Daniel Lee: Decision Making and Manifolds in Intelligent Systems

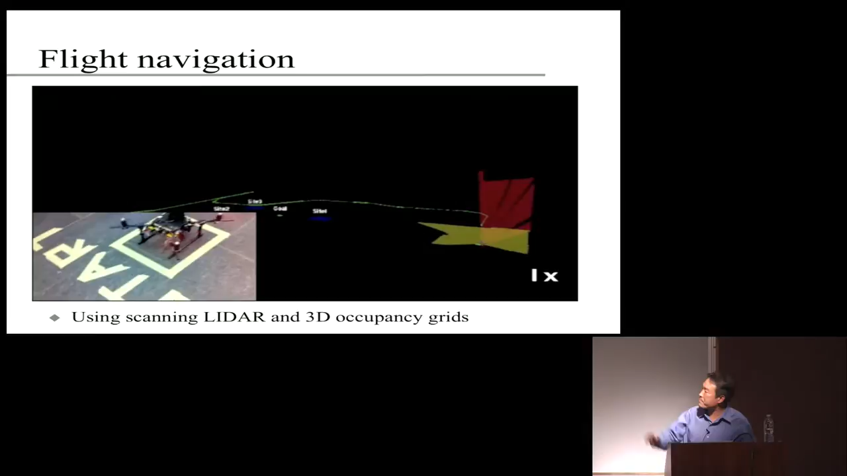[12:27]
have the quad rotor automatically lift off you know as it as it this is now old
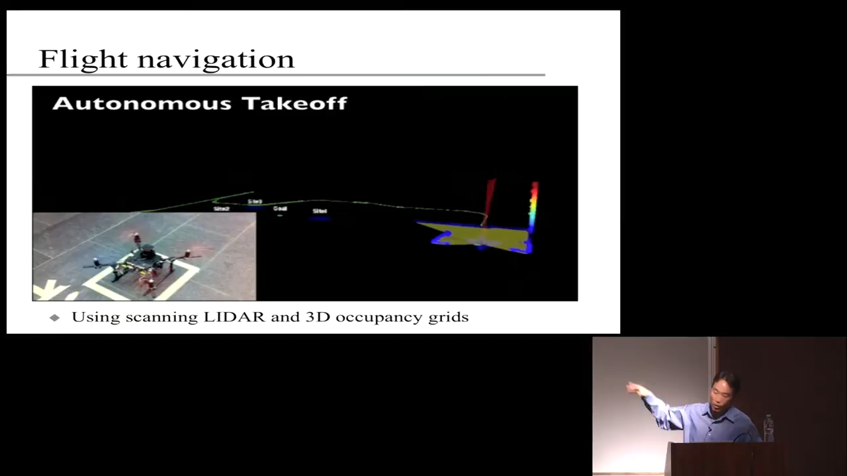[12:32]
technology but you know you can see kind of what's possible right you you take your quad rotor you're now scanning
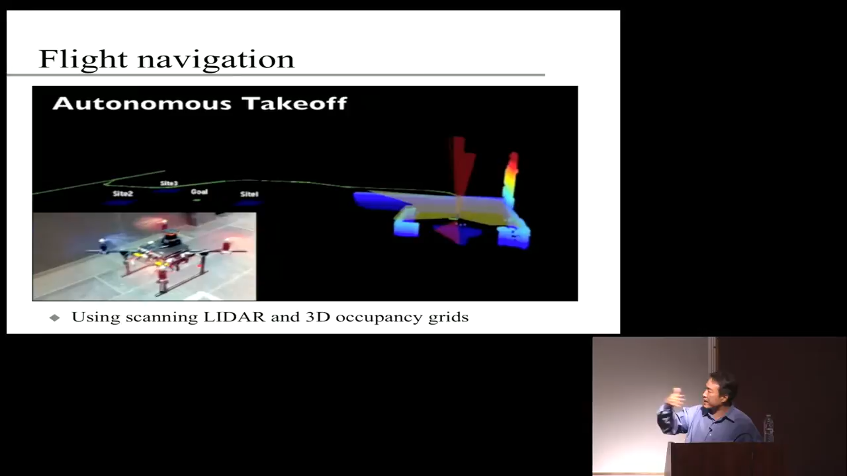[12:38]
the area with your lidar you're building some sort of 3d voxel map of the environment and you're now